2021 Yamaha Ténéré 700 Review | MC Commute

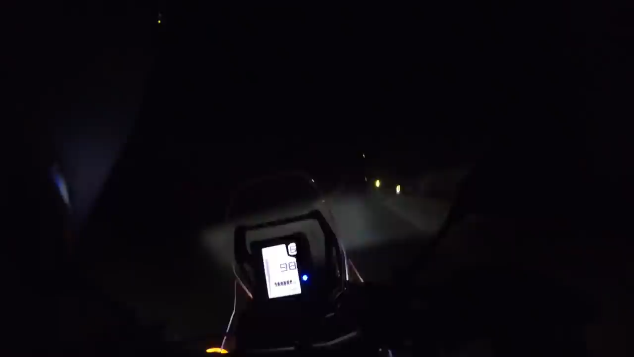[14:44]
It does a great job of illuminating the road. The only caveat is we talked about the suspension and how much movement it has and there's so much pitch in the front suspension that when you're going through corners it's hard to see. Cornering headlight function would be a great addition for this motorcycle. However, because there's no IMU integrated into the design, we won't see cornering headlights.